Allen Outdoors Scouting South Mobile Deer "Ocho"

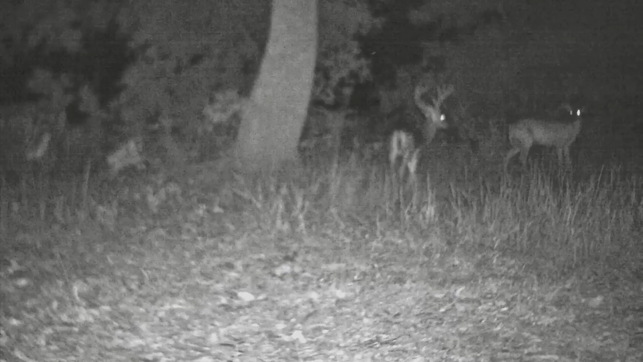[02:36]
my naked eye at 450 yards and I have a good eight point eight or nine point good three and a half four and a half year old deer sure wish I could tell if that was one of them